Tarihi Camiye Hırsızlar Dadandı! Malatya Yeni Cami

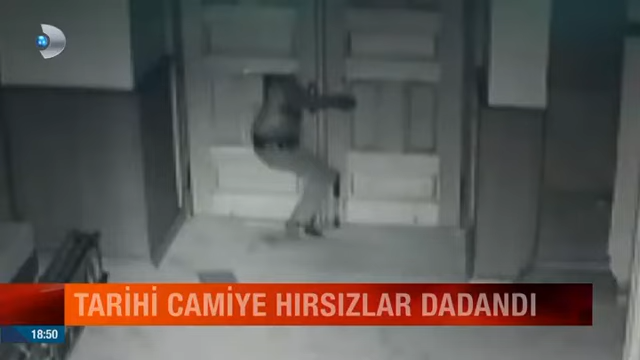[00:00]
Bu camiye bir değil tam 5 kere hırsızlık için geldiler. Sonuncusunda da kapısını tekmeyle kırdılar. Malatya'nın tarihi yeni cami 1913'den bu yana ayakta. O tarihi cami son 20 günde 5 kez hırsızların hedefi oldu.